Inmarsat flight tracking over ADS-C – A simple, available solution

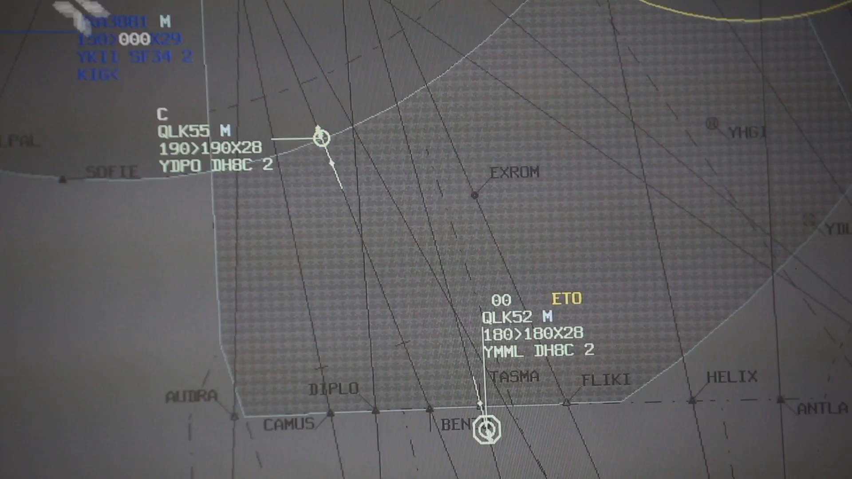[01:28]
This increased position reporting rate ensures air traffic control has up-to-date information about each flight's position in their airspace and advance warning of any abnormal flight behaviour,